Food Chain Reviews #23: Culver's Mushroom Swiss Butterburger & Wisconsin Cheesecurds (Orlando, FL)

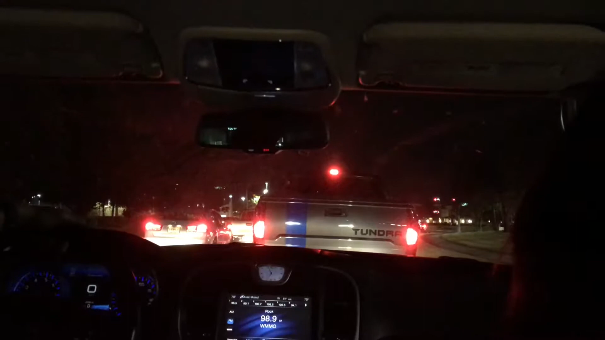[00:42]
another new item from this because it's been a year since i've done this chain in my channel so we're stuck in traffic a bit because um which chain is it hmm which chain is it culver's what do you think you didn't mention it i was gonna mention it as a surprise but you know you you asked me in the video so there you go guys my parents just ruined my surprise so there you have it we're gonna call verse you know what they
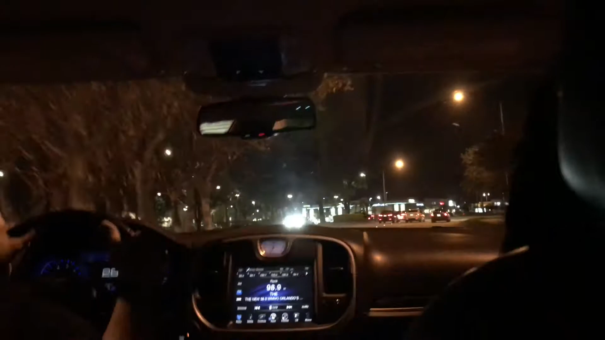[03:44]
the one of them is a culvers so we're gonna go there now straight you're gonna go straight after that uh you know the the traffic signal which way after the left
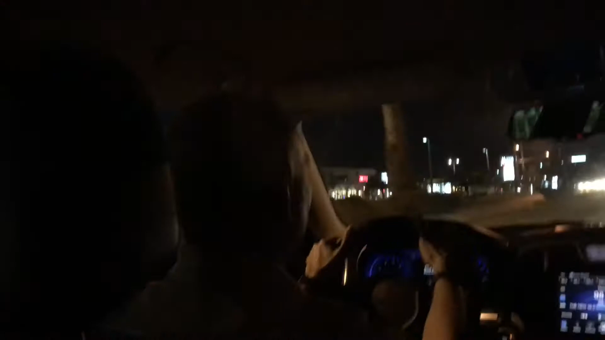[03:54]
so there's a the costco plaza with five guys and it's the new area this was not here before when i visited orlando there's the culvers right there there it is guys culvers
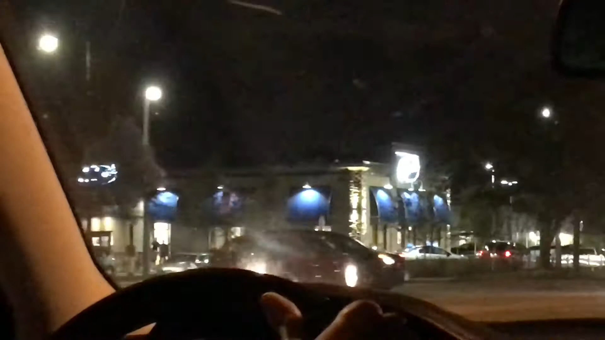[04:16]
it's a bit you know you see one of the parcels that's not developed